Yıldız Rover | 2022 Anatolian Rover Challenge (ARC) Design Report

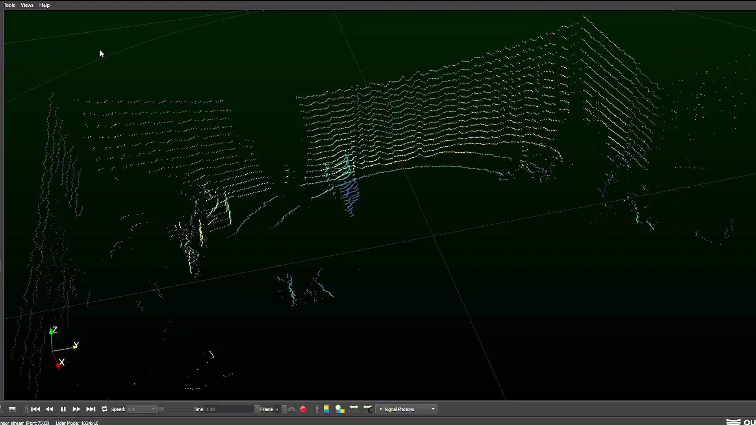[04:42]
whereas PixHawk Development Kit Ear 3 GNSS module were used in larger areas. The rover maps its environment during the movement action thanks to the leader and the stereo camera with the automatic data.